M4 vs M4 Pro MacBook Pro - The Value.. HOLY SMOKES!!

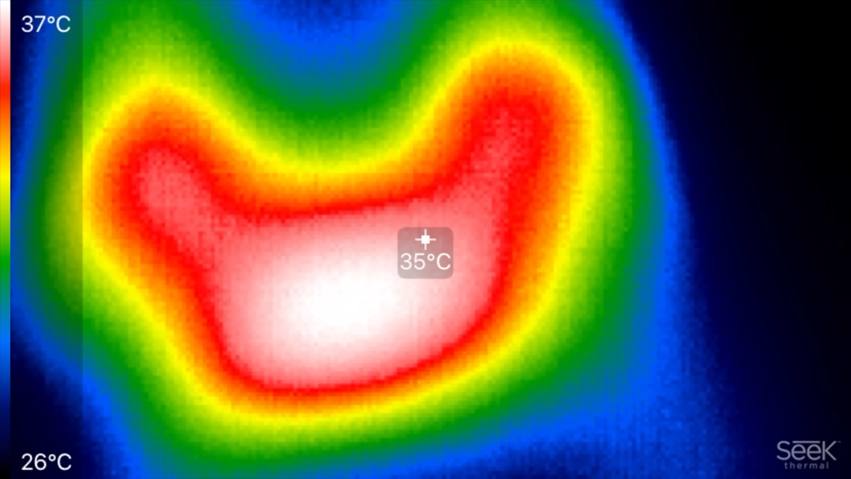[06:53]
On screen: spot 35°C, scale top 37°C, scale bottom 26°C
where the fan the air is coming out with dual fans compared to just that single one all right guys and it looks like the m4 pro